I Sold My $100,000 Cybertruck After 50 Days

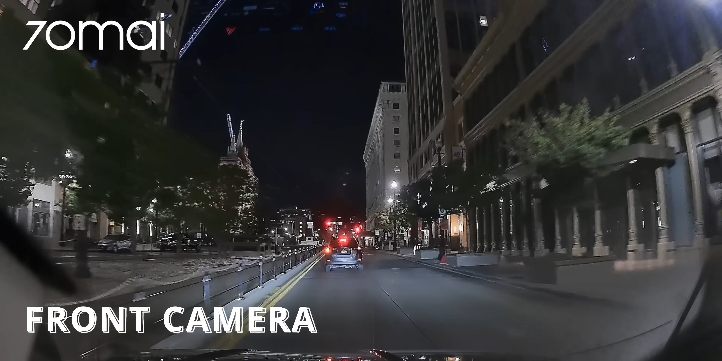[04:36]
The footage is crystal clear, both day and night, thanks to the 3K Sony Starvis II HDR sensor, which provides the dynamic range that you need to collect important data, like license plate numbers.